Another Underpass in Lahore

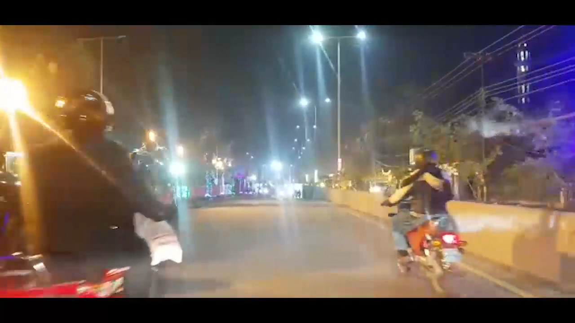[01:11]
کے لندر انڈر پاس جو فردوس مارکٹ پہ بنا ہے اس کا یہ پہلا آج صاحب دیکھ لیں اس کے بعد اگلا بھی میں آپ سے شیئر کرتا ہوں